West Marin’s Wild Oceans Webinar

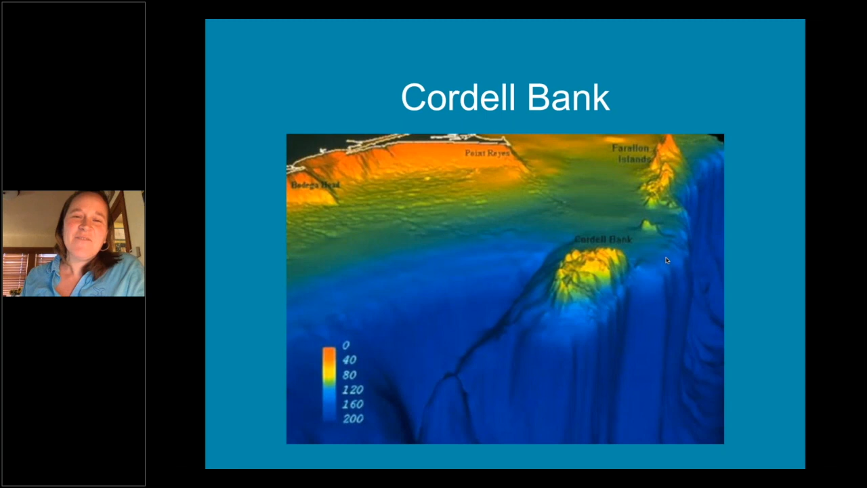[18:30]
really just a beautiful jewel that has a temperate rocky reef community on it this is an area that pops up to just under 200